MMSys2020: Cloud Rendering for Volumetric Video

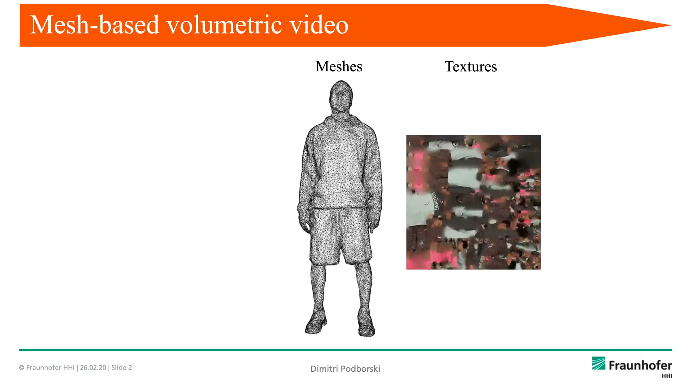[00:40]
So our video consists of a sequence of meshes with the corresponding sequence of textures which when rendered together result in a volumetric video which you can then use in your scene and have full control of.
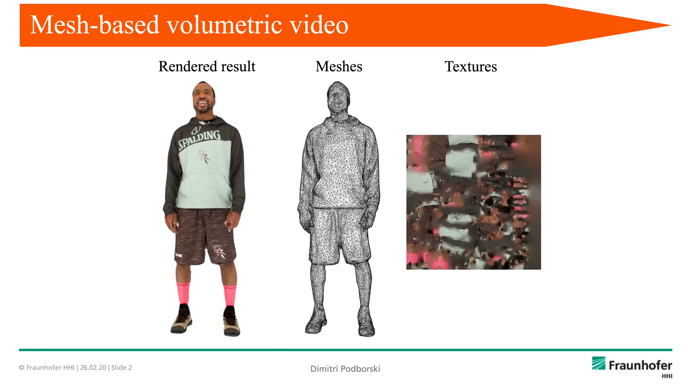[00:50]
In order to prepare the content we take those textures and encode them as a video using for example h.264 video encoder.